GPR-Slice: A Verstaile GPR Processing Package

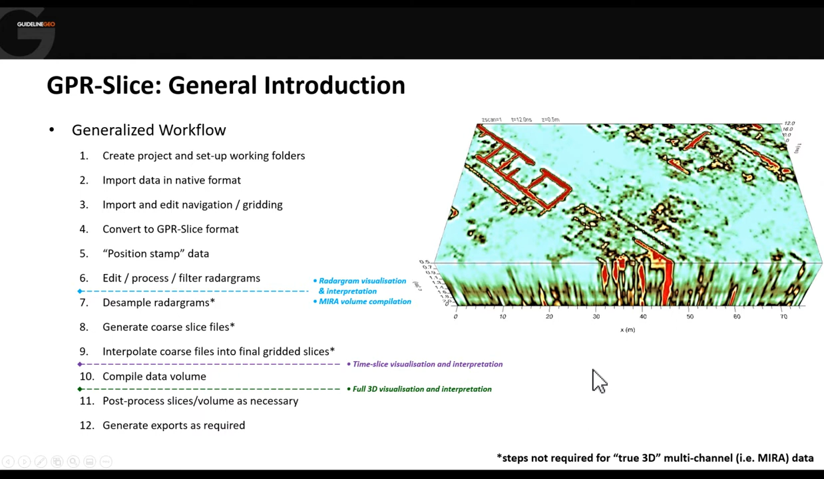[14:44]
And then again, export from there to different formats if we want to incorporate this data in other software. So let's have a look at how this generalized workflow then translates to the actual software itself. So here's the interface.
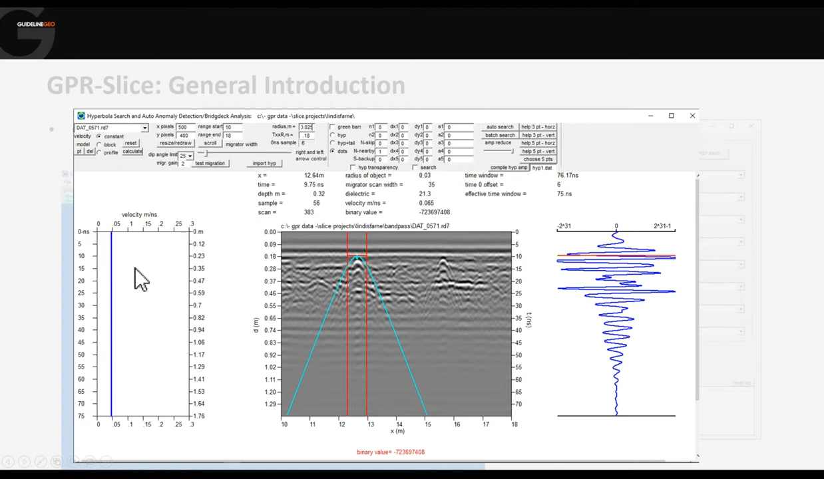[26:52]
So at the moment we've got a single velocity running from top to bottom, but we could actually either, we could define velocities at different depths, and then ask the software to either interpolate the velocity between those picked points, or to actually step it depending upon what is causing the velocity change.
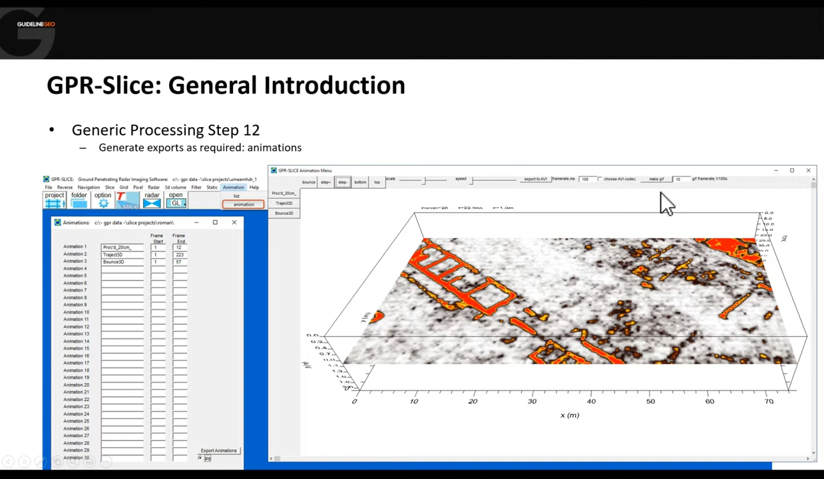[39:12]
So we can export from here as an AVI with a range of different codecs. We can even create GIFs if you want to post something on your Instagram page or something.
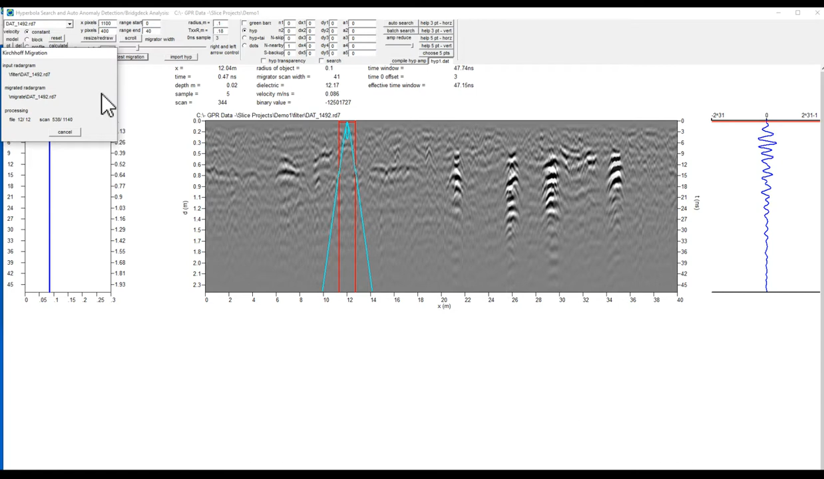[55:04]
Unfortunately, this site doesn't have any very useful kind of utilities to be a really nice clean test. Let's try that. OK, that's that's pretty good. Use that for the moment. I might just want to up the gain a little bit.
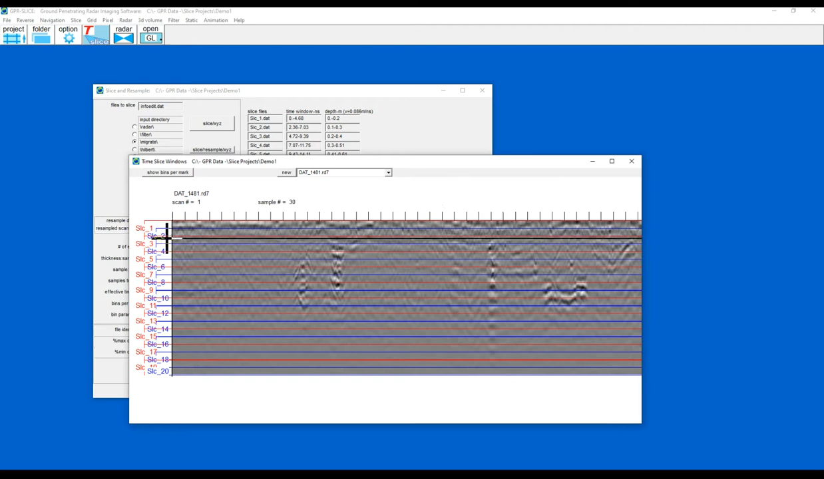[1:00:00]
And so they all neatly line up with a 50% overlap.
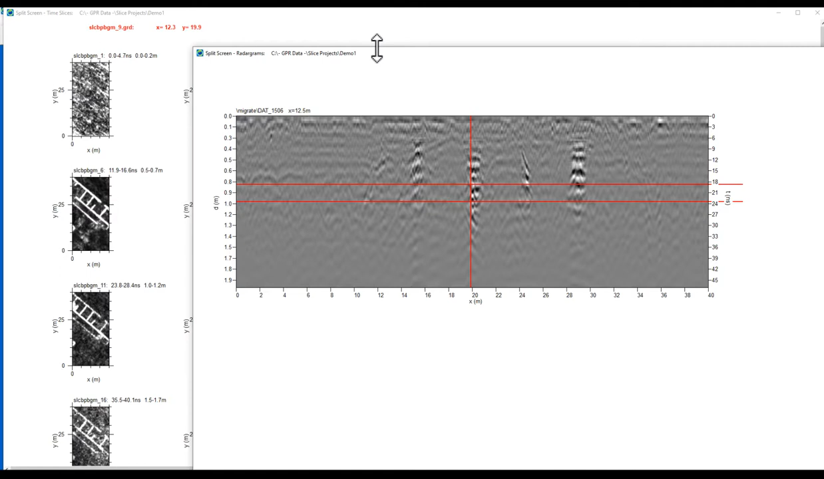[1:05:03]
So let's just put these side by side.
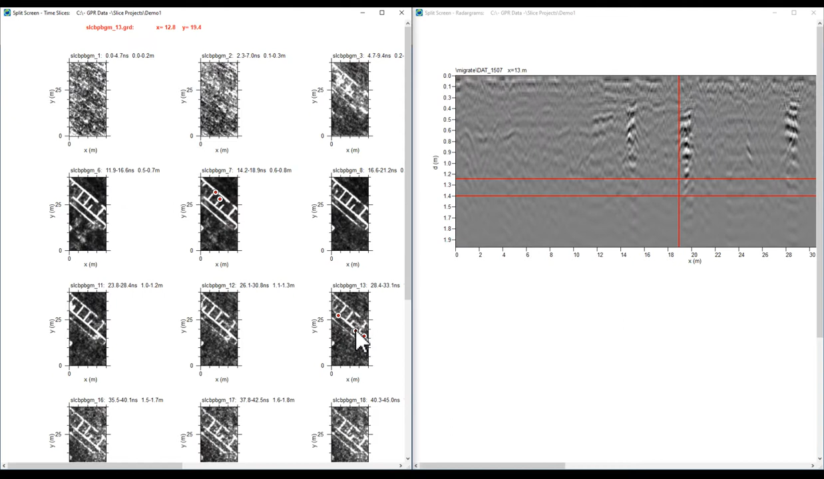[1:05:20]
So you can very clearly see what it is that is creating the response in the time slice itself. OK, close those down and I'm going to make my volume.
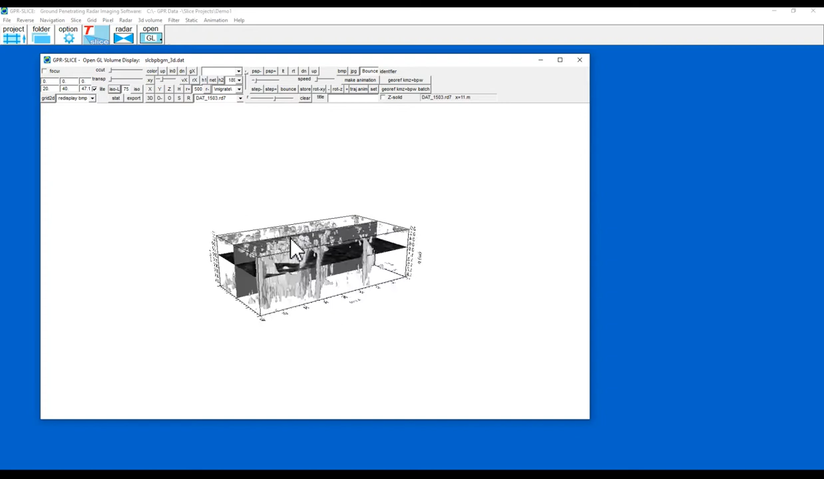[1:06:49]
And if I just make the vertical scale slightly less mad,
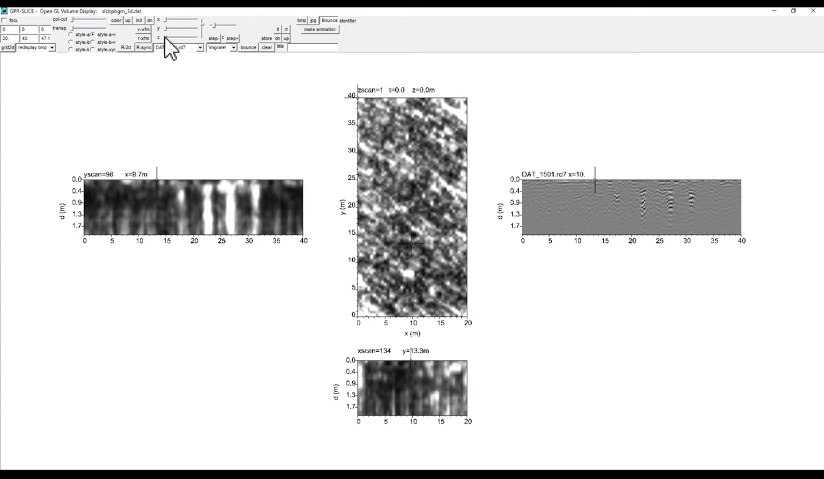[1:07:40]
And if I scroll down through the volume, we can see that the cross has moved down through the cross sections and also through the radar gram. Show me exactly where I am viewing.
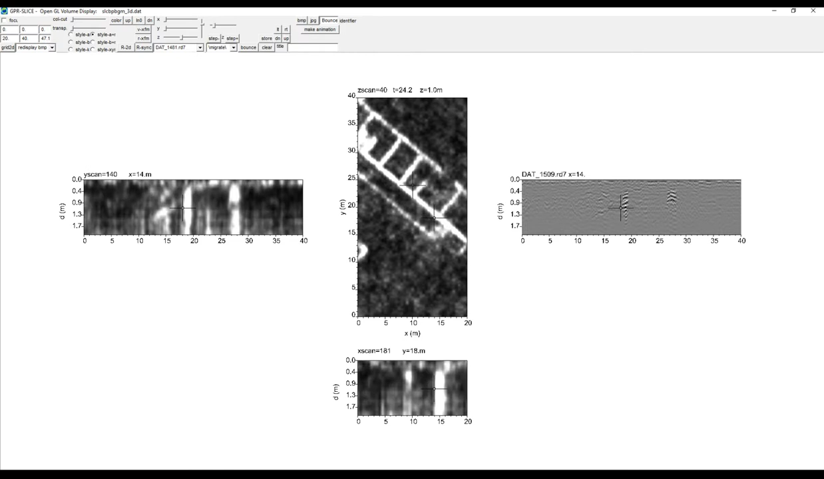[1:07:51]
We can sort of do this the other way around. So we can actually do what's called a radar sync. So I pick a radar gram, hit the R sync button.
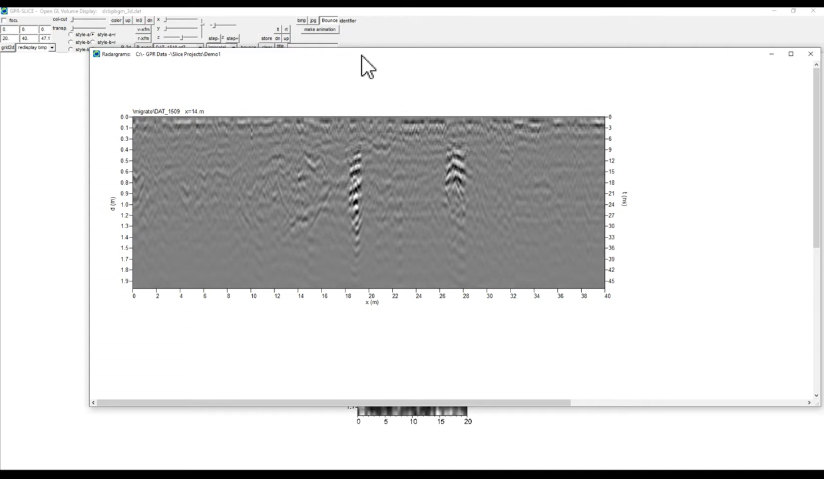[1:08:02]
And now as I move my mouse through the radar gram, you can see that the crosshairs move to
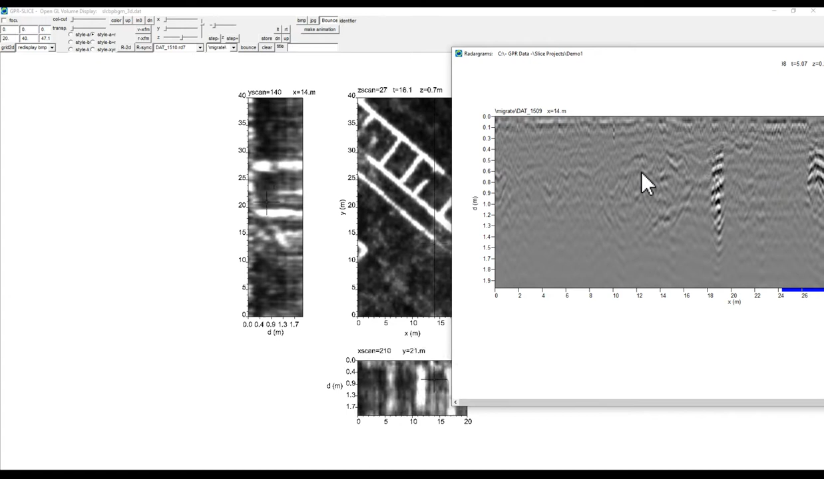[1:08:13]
update with my mouse and the depth of the volume also changes with the mass. So all that's happening in real time.